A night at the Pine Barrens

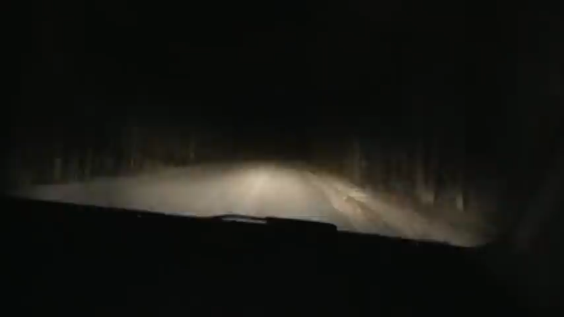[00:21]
Stop. So have fun. Shut the fuck up. Look at the ditches now. It's all dunes. It's solid sand. It's pretty hard. Like, you could drive there. Oh my god. Down tree. Where? Right there. What the fuck?